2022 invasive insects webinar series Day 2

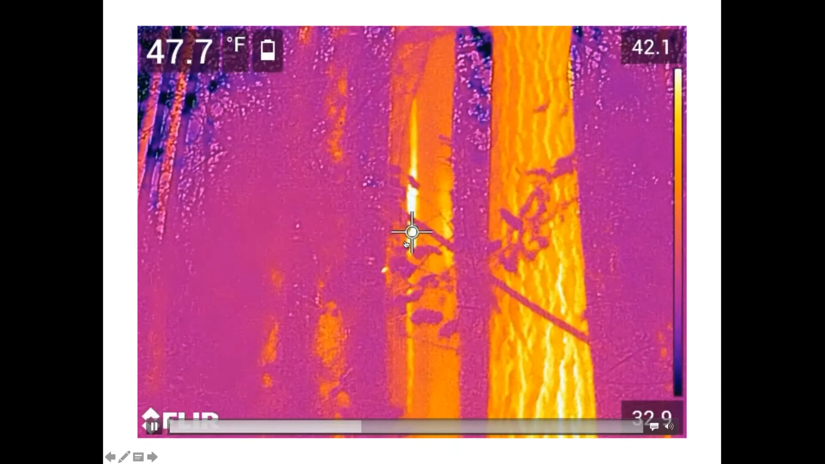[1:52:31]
On screen: spot 47.7°F
But it turned out there was just too much light scatter, um, for that to be used as a technique to locate nests. But once we had a suspect nest, we could do things like watch the hornets flying in and out. This is like at four in the morning or so. Um, and even more usefully tell where in the nest, where in the tree that nest was. So they were flying in a hole up here. We were worried that they were flying in and they're going all the way down to the bottom.
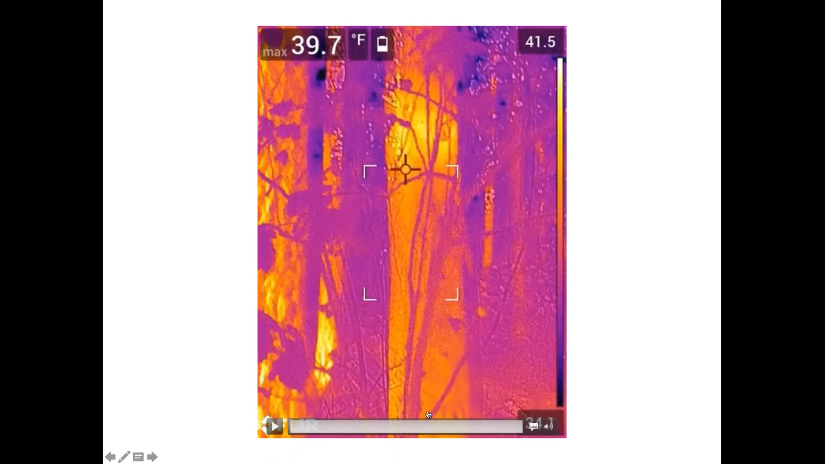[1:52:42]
On screen: max 39.7°F
And we were in fact able to use these cameras to verify that the nest was, was up high. Um, we decided to extract the nests by vacuuming.